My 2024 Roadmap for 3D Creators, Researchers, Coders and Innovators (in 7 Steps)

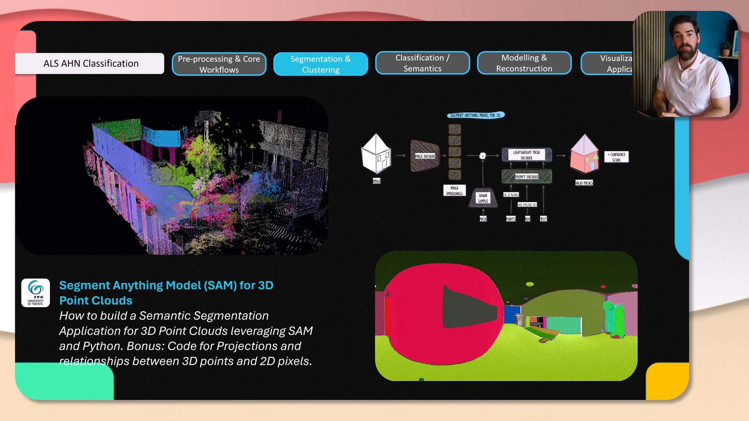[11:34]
Meta AI to develop segmentation routines. Another element touching on classification and semantics was made with Sander Oude Elbrink, which is also a colleague at ITC Twente, professor there.
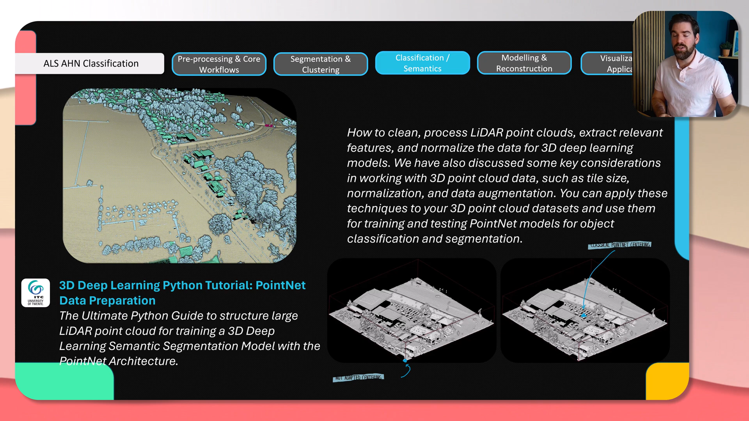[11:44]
And here, we designed a tutorial on 3D deep learning Python using Poinet. And this is the part about preparation, how you prepare that to fit the Poinet architecture. Another one which is interesting is 3D point cloud shape detection for indoor modeling. If you want to go on to several ways to model your indoor area environment, this is a very nice way also to experiment that.
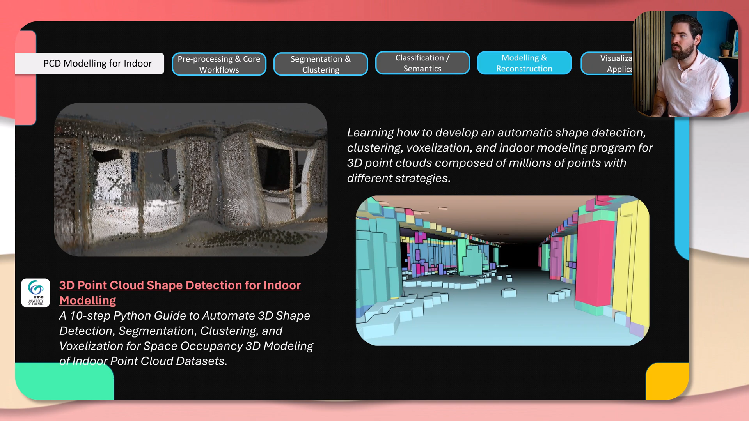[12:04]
Be aware that each of the species, they are not aimed to low depth application, but they are really aimed at giving you the full process.